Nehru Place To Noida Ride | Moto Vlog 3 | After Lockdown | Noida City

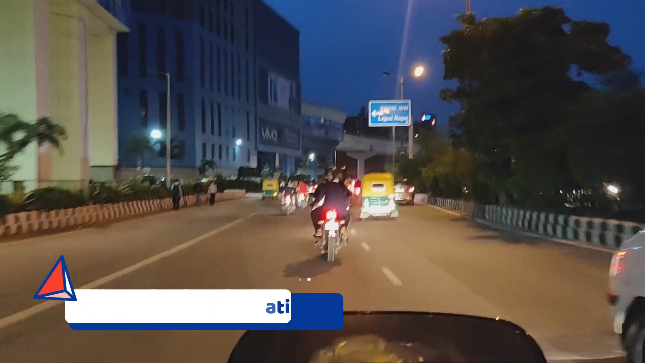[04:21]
और हमें जाना है राइट। अगर आप लेफ्ट यहाँ से जाएंगे तो यहाँ से आप लाजपत नगर जा सकते हैं।
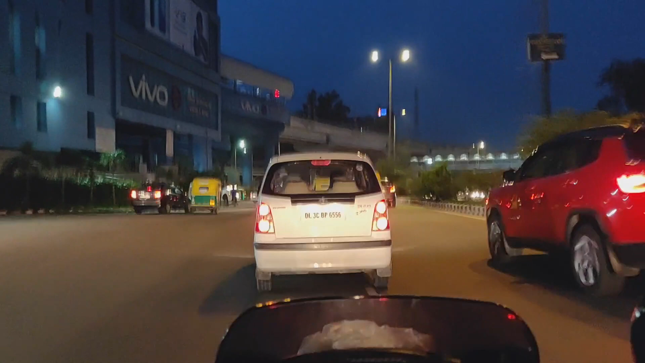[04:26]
अगर आप इधर आते हैं तो ज़रूर लाजपत नगर जा सकते हैं,
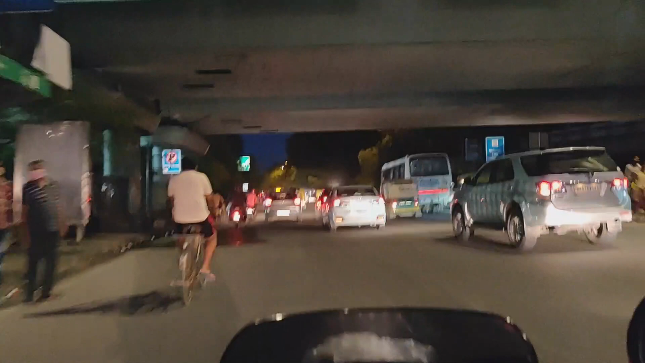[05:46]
तो ये हम जा रहे हैं, यहाँ से हमने यू टर्न लेके नीचे आ गए।
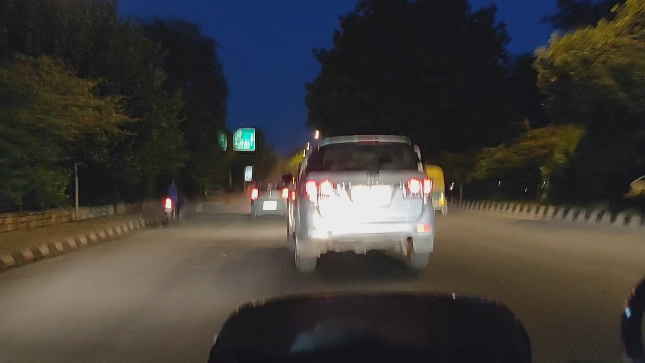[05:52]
तो अगर आपको वापस जाना है नेहरू प्लेस, तो आप इस वाले यू टर्न से लेफ़्ट लेके वापस जा सकते हो। हमें सीधा जाना है कालंदी कुंज, जो सरिता विहार की तरफ से आएगा।
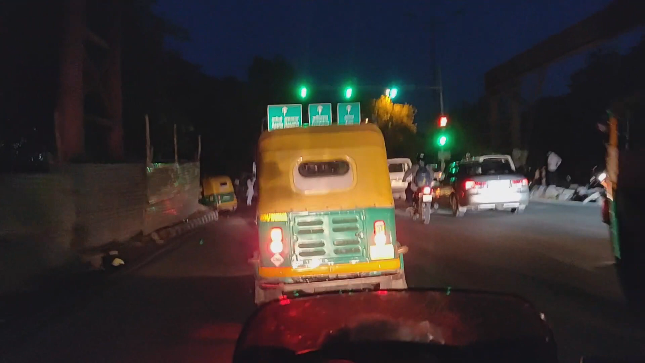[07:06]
तो हम चल रहे हैं, हमारा सफ़र अच्छा अब तक बहुत ही अच्छा है।
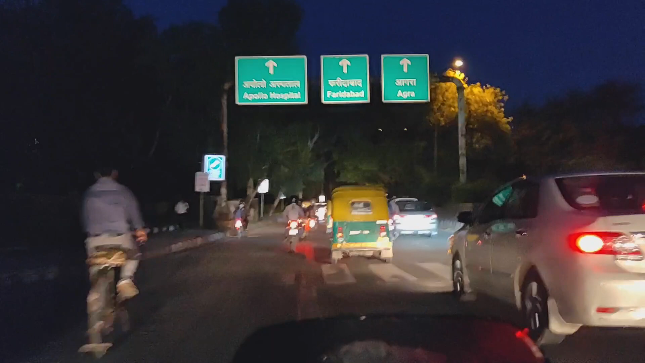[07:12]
देख सकते हैं बोर्ड में सीधा आगरा, सीधा फरीदाबाद एंड अपोलो हॉस्पिटल। तो अपोलो हॉस्पिटल से हम लेफ्ट लेंगे, जो कि कालंदी कुंज की तरफ जाएगा।
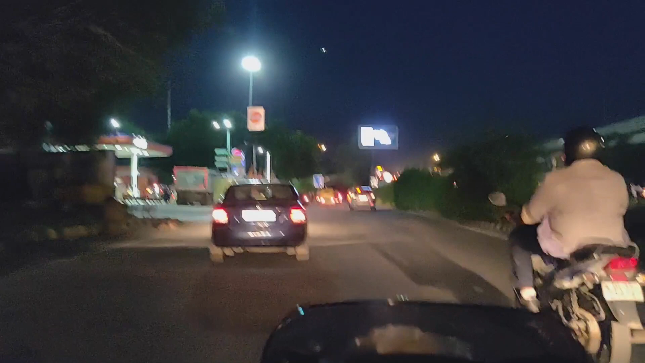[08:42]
यहाँ पे लेफ्ट हैंड साइड में पेट्रोल पंप है, अगर आप यहाँ पे कभी आते हैं तो इस वीडियो को देख के यहाँ पे पेट्रोल पंप है दोस्तों, पेट्रोल भी भरा सकते हैं।
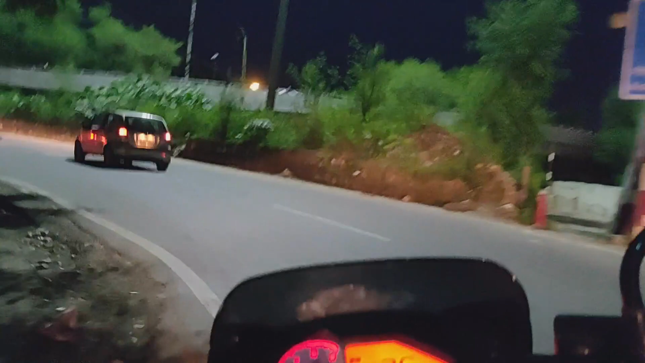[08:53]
तो चलिए चल रहे हैं हम। तो ये हम जा रहे हैं, अब जो आएगा नेक्स्ट दोस्तों जसोला आएगा,
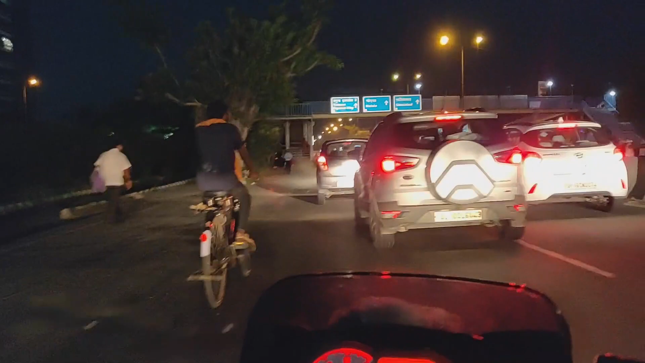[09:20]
जो कि आपने सुना होगा। यहाँ से देख सकते हैं नोएडा जा सकते हैं, गाजियाबाद अगर नोएडा के तरफ से जा सकते हैं।
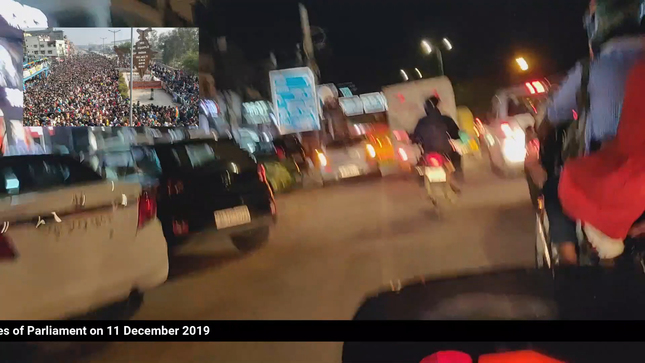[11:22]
तो देख सकते हैं यहाँ की अब मार्केट नॉर्मल हो गई है शायद आफ्टर ड्यूरिंग द कोरोना वायरस
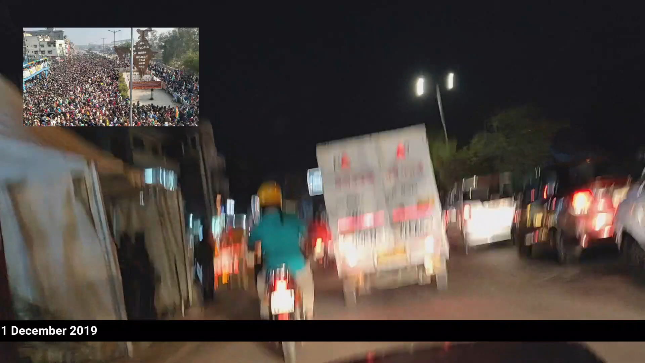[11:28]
ही ये चीज़ें मतलब हटा दी गई थी यहाँ से, तो अब नॉर्मल हो चुका है। आप आगे देख सकते हैं, अगर सीधा जाएंगे राइट तो ग्रेटर नोएडा,
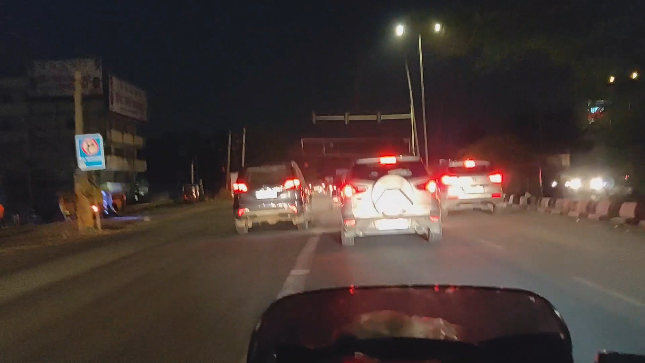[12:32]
तो यहाँ से हम लेते हैं राइट, जो कालंदी कुंज की तरफ जा रहा है, जस्ट 500 मीटर है, देख सकते हैं आगे मेट्रो स्टेशन आपको दिख रहा होगा थोड़ा थोड़ा।
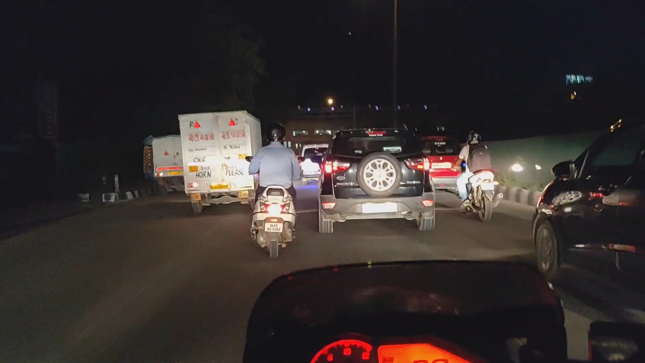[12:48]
तो यहाँ पर मेट्रो डिपो भी है राइट हैंड साइड में, उस साइड रोड क्रॉस करके देखेंगे तो।
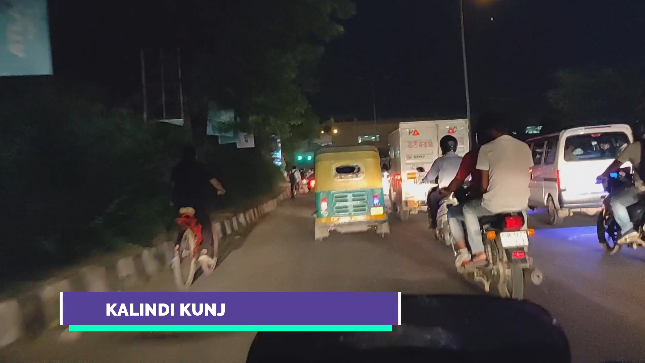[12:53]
यहाँ से अब हम लेंगे लेफ्ट, यहाँ पे थोड़ा सा ट्रैफिक है दोस्तों, देख सकते हैं।
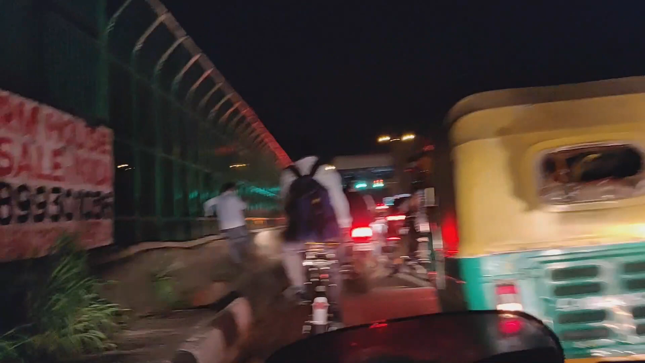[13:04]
और ये यमुना ब्रिज है, अभी आएगा उस साइड ब्रिज, ये भी एक छोटा सा ब्रिज है।
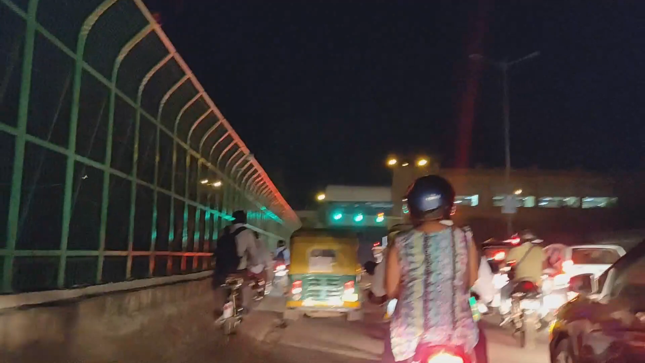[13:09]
एंड जब हम लेफ्ट लेंगे तो फिर 500 या 1 किलोमीटर के
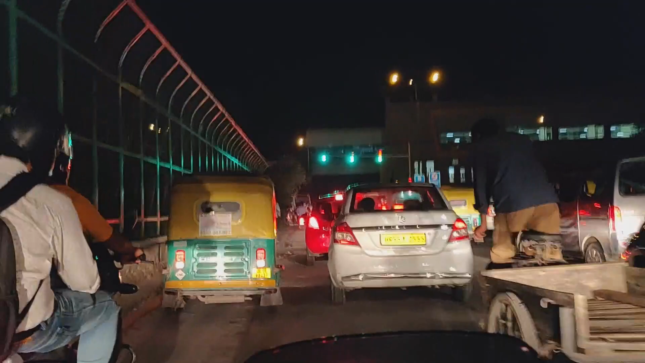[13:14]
का पुल है यमुना ब्रिज, आपने देखा होगा जो अगर आप इधर आए हो तो।
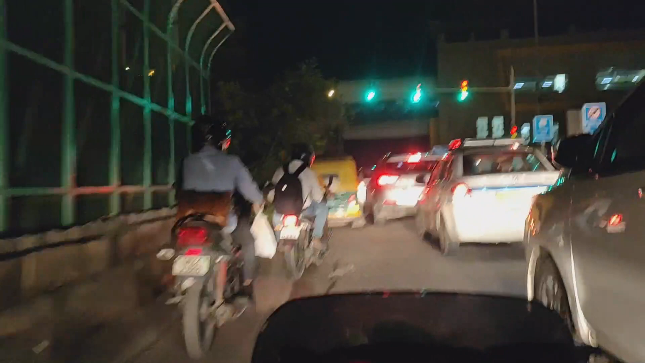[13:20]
तो क्योंकि रात का टाइम है तो मैं अभी दिखा भी नहीं सकता क्योंकि बाइक पे हूँ,
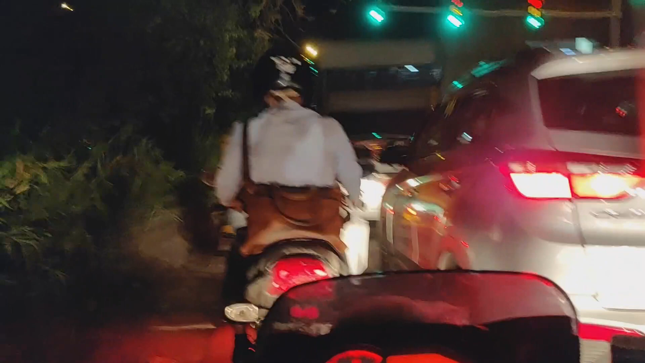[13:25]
आप साथ में हमारे चलते चलते देख सकते हैं,
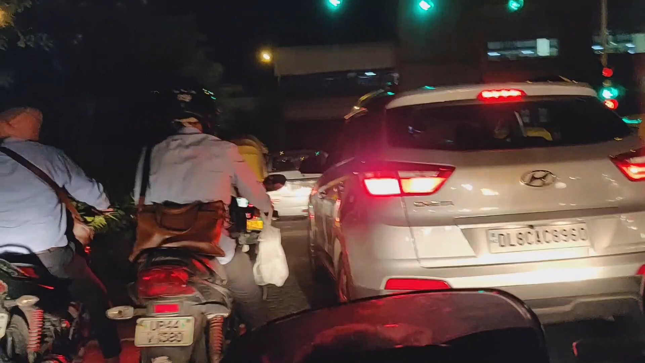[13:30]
साइड में आपको ब्रिज का प्रोटेक्टेड एरिया दिख जाएगा। तो यहाँ से ले रहे हैं हम लेफ्ट, तो हम नोएडा में
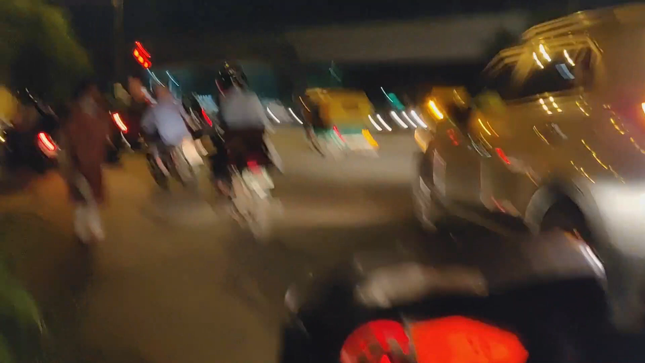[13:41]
जल्दी जल्द से जल्द पहुँचने वाले हैं, जस्ट 2 मिनट्स एंड सी द नोएडा। तो एक चीज़ नोटिस की होगी दोस्तों आपने कि दिल्ली का ट्रैफिक और दिल्ली के रोड्स कैसे हैं, तो ये है एक, हम दोबारा बता देते हैं आपको, ये है यमुना ब्रिज जो यहाँ से जमुना जा रही है।
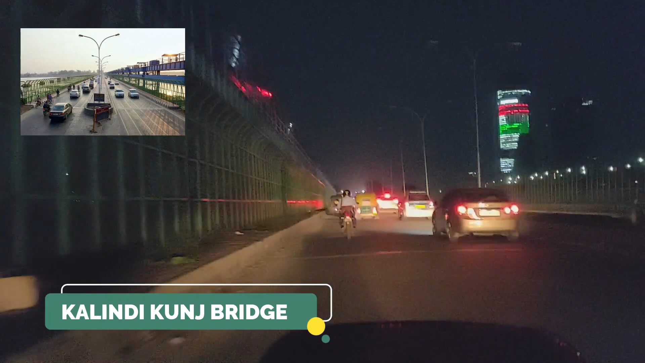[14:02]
तो आगे जो बिल्डिंग दिख रही है आपको वो सुपर टेक है, जो लार्जेस्ट इंडिया की लार्जेस्ट बिल्डिंग में आती है वो,